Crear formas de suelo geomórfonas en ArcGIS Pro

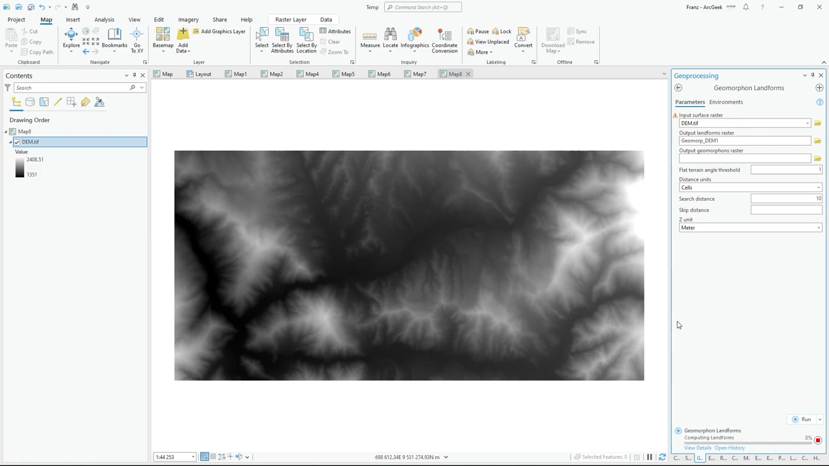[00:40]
Entonces vamos a ver cómo calcular los geomorfos. Es sumamente sencilla, simplemente como dato de entrada ponemos el DEMP y ejecutamos. No hay nada más que hacer. Y aquí tenemos el resultado. Y aquí podemos ver el tipo de geomorfo que tenemos. En planos, pendientes, valles, desnivel, valle, pie de monte, depresión, etc.